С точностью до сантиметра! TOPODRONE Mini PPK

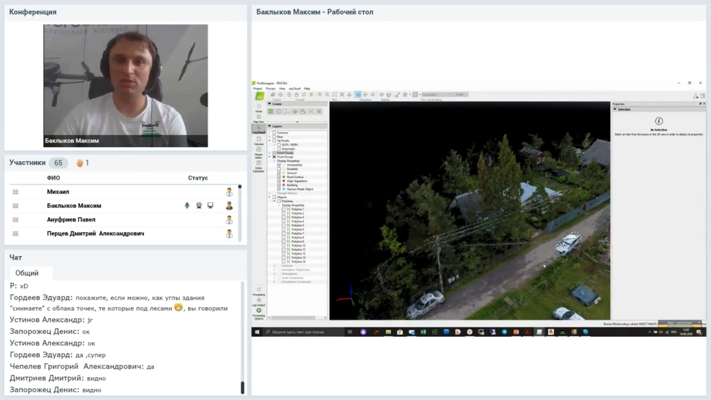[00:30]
Вы видите, что провисы проводов по всем. Мы можем померить и ширину, и сам провис в нижней точке. Дальше давайте. У меня здесь отсняты две опорные точки. Ну, то есть такие, как точки две отсняты. Это край бетона.
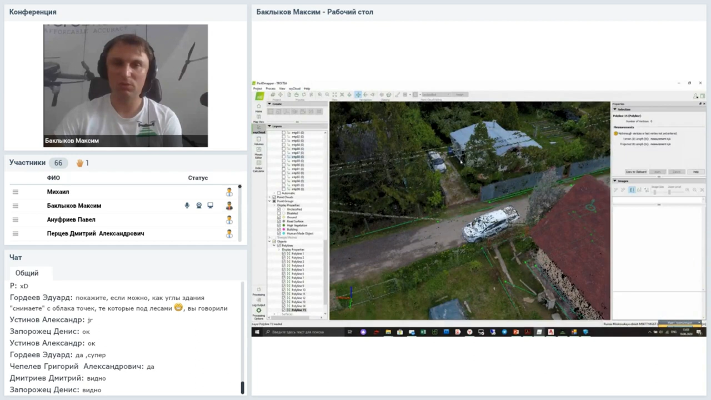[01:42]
Вот, значит, выбираем создать новую полилинию. Приснепываемся на облако точек. Вот на этот. И теперь давайте под облаком, прямо на землю. Все, вот у нас полилиния оцифрована.
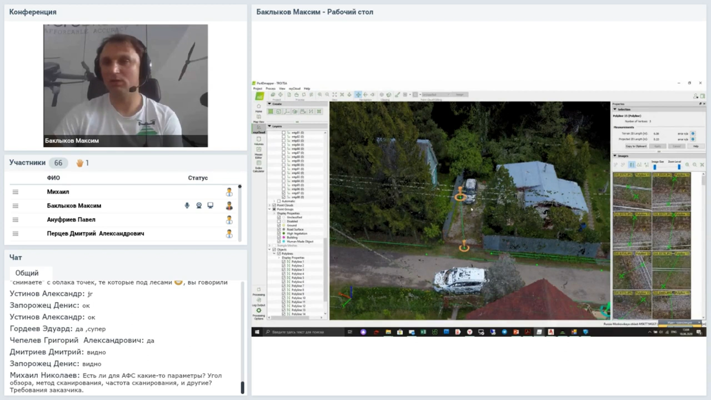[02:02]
И она говорит, что у нас высота 6 метров. 6 метров высота вот этой полилинии.
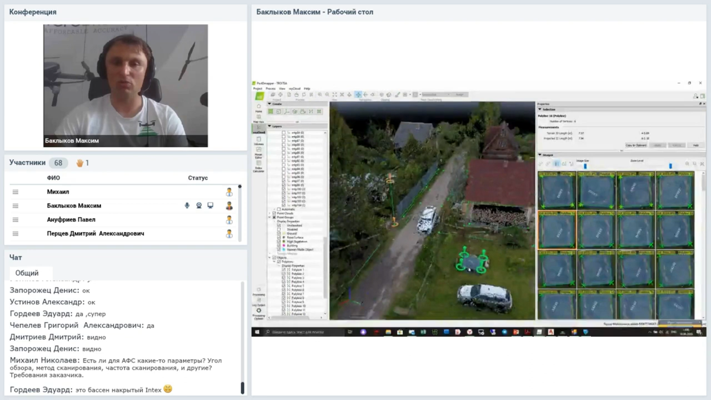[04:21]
Ну, вот этот вектор сел у нас на бетон. Таким образом можно высокоточно оцифровать любой объект.
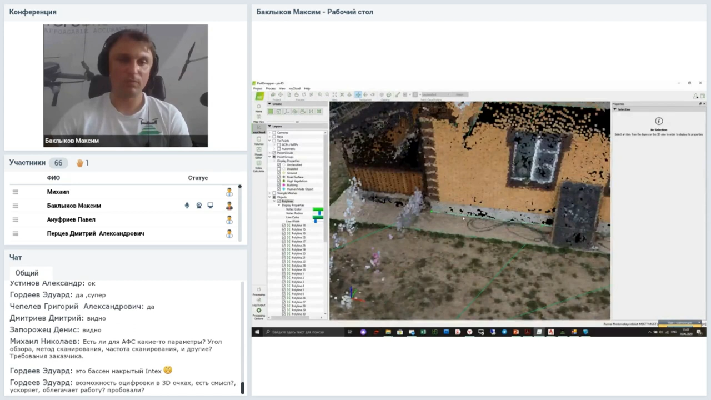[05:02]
Вот оцифрованное здание. И мы можем легко экспортировать вот этот вектор. Это самый последний, я сегодня утром сделал так заново. Вот он, самый последний.
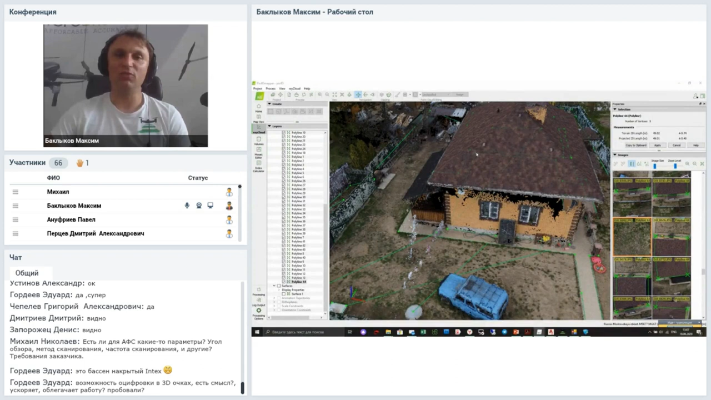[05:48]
То есть, как видите, здание оцифровать там 2-3 минуты. Мне кажется, с GPS-кой вокруг него ходить даже дольше. Дальше мы эту линию экспортируем. А вот, допустим, эту одну линию экспортируем. Можем все линии экспортировать.
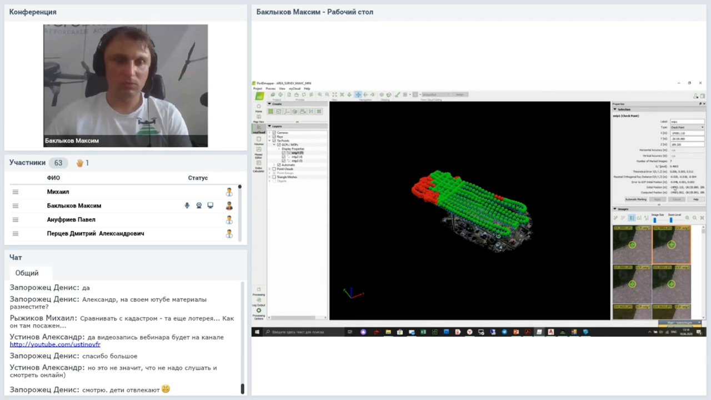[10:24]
Значит, точность 4-5 см. Давайте посмотрим фокусное расстояние.
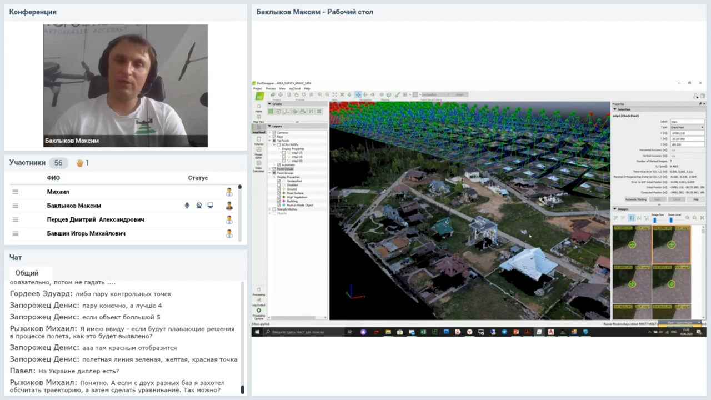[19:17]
Тут и деревья уже зеленые, растительность и так далее. Вот, соответственно, здание, сооружение, деревья.
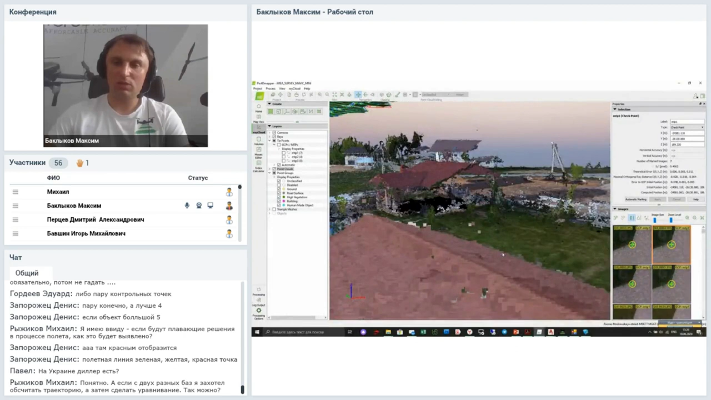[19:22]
Деревья как деревья, да. То есть это не просто какие-то холмики, а именно деревья. Вот, смотрите, маленькие. Даже тут люди стоят, да.
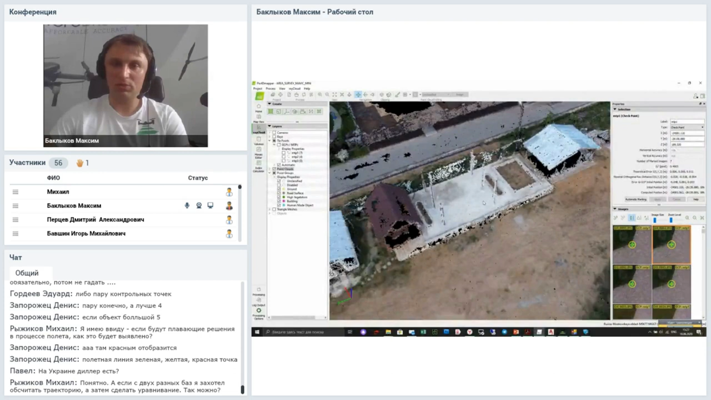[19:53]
А вот, посмотрите. Это какой-то навес здесь, наверное, ширина столбов там сантиметров 20, наверное.
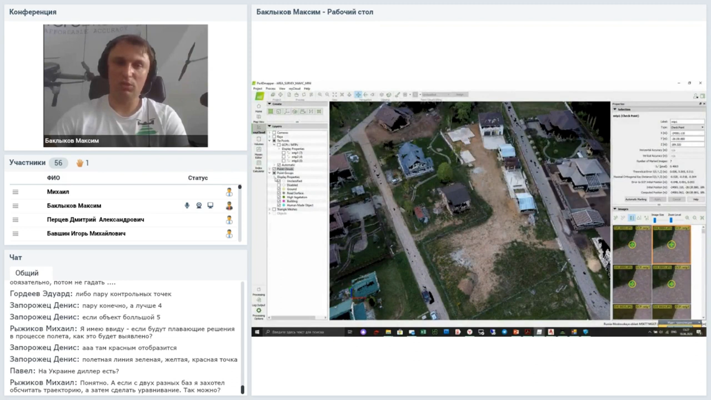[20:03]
Вот облако здесь, такой мостик, да. Вот. А вот облако. Оно в автомате классифицируется.
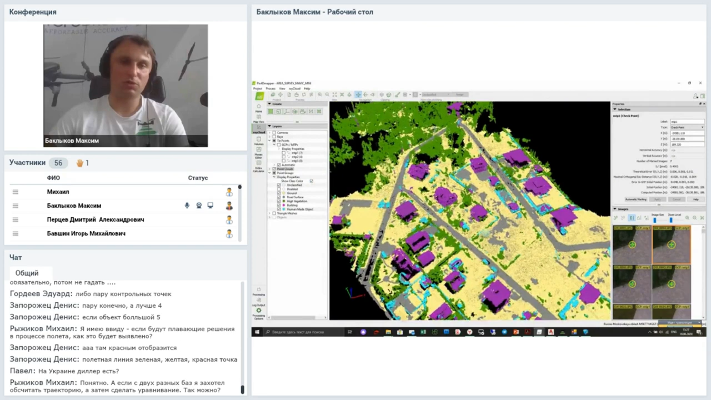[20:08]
Я вообще ничего руками не делал. Вот так оно отклассифицировано. Естественно, оно затянуло где-то здесь лес какой-то, да. Ну и то, даже по лесу, посмотрите.